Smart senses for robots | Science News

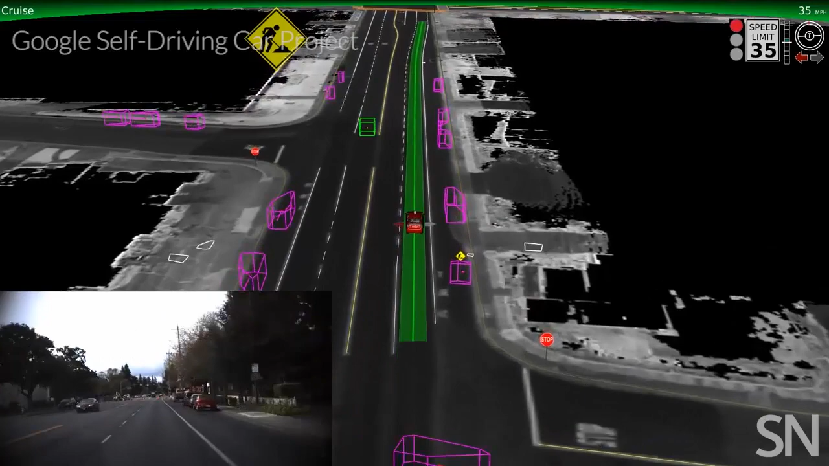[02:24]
Lasers can tell a robot how far it is from an object or obstacle. Google's driverless car also uses lasers, radar, cameras, and software to recognize the shape of a pedestrian, or the outstretched arm of a cyclist.